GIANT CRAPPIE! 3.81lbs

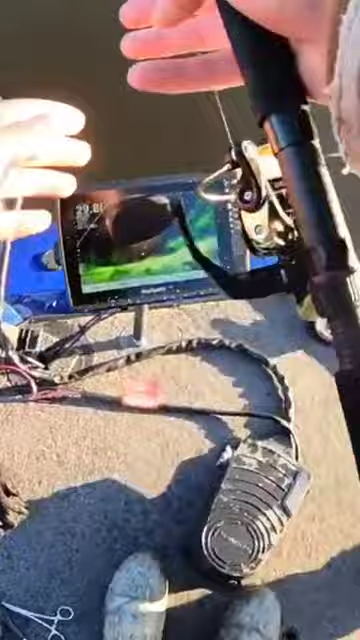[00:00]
Is that a crappie? I don't know but he's running